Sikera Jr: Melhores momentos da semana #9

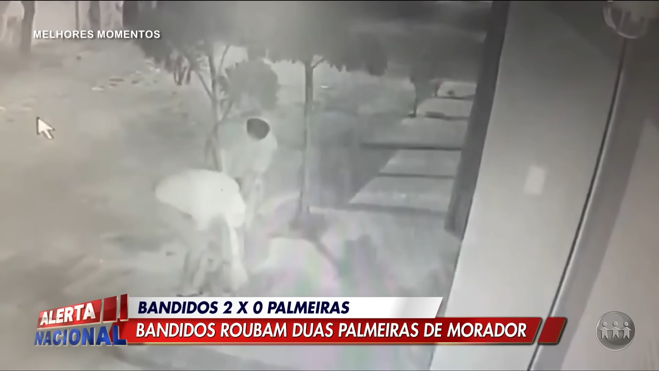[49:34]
Dois criminosos, durante a madrugada, aproveitaram ali a tranquilidade da rua para roubar, para furtar duas palmeiras, duas árvores daquelas bonitas, chamadas palmeiras, que enfeitam as ruas. Eles, a câmera de segurança mostrou tudo, né? Eles tiveram até dificuldade, viu, Siqueira, para conseguir levar essas palmeiras. É claro, fica bem claro ali que eles não tinham noção da profundidade da raiz, jogam para lá, jogam para cá,